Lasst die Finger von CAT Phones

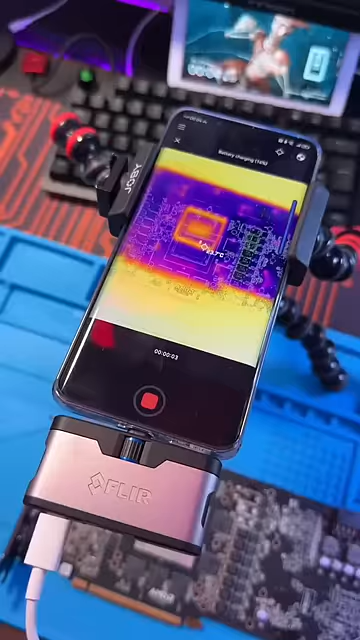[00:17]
Hauptargument, aber es hat ja eine Wärmebildkamera. Ja, es hat eine, mit einer kacke Auflösung.
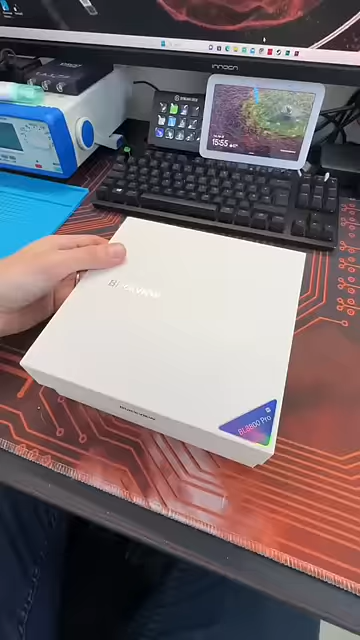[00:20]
Ich verwende auch eine Wärmebildkamera, aber die gibt es extra zum Anstecken.
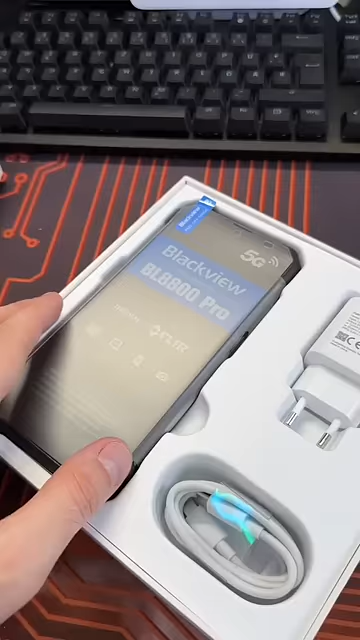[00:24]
Er wollte trotzdem wieder so ein Teil haben, jetzt habe ich ihm eins von Blackview gekauft. Der ist ca.
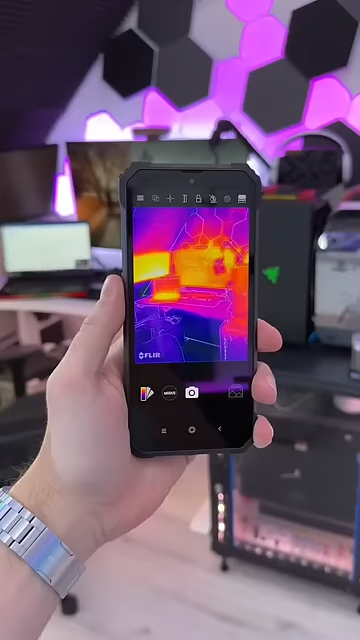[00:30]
150 Euro günstiger, hat bessere Specs. Auch eine FLIR Wärmebildkamera mit einer miesen Auflösung.